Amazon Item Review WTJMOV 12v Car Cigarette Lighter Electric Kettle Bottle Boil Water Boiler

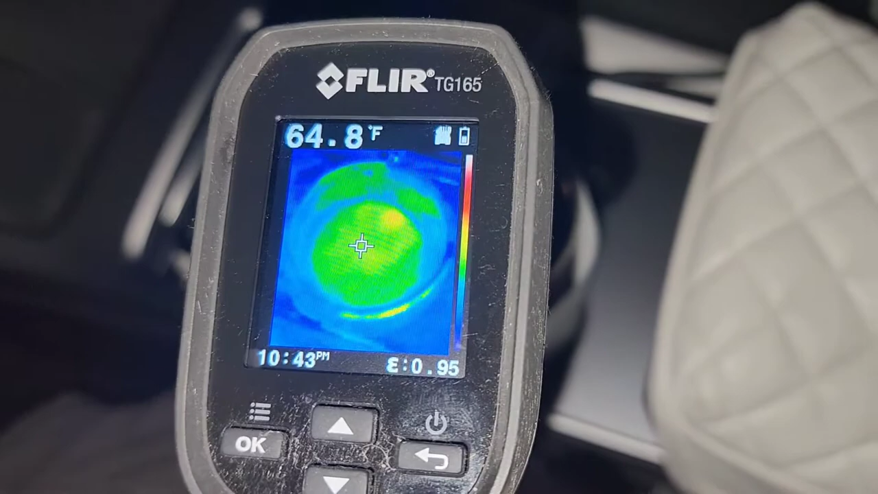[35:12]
On screen: spot 64.8°F
65 in the car it's actually
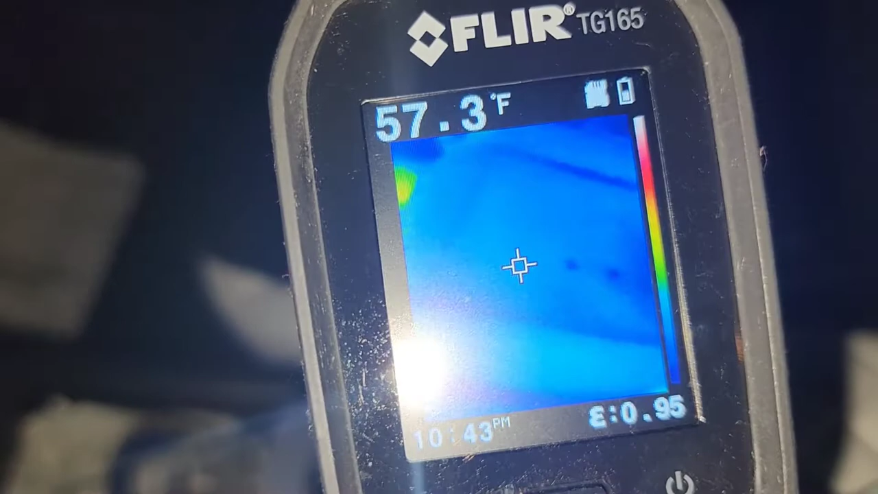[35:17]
On screen: spot 57.3°F
57 still it's not actually 70 degrees well
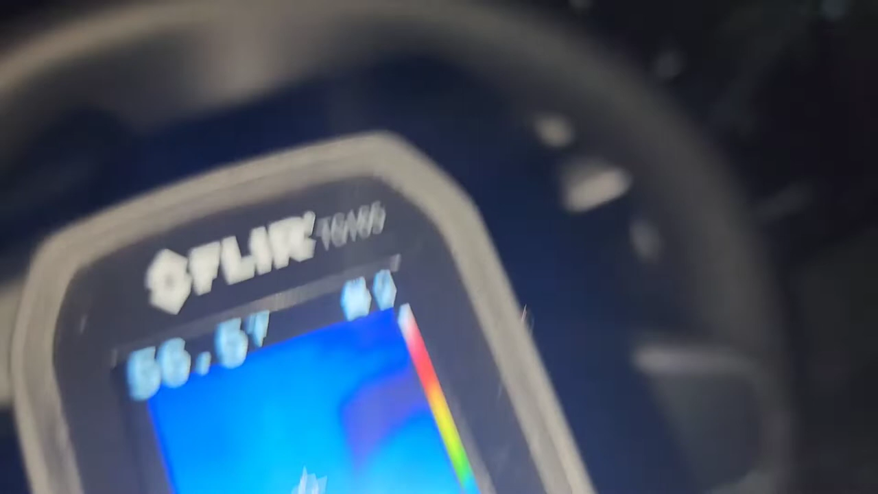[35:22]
I guess it depends what surface you're looking at anyways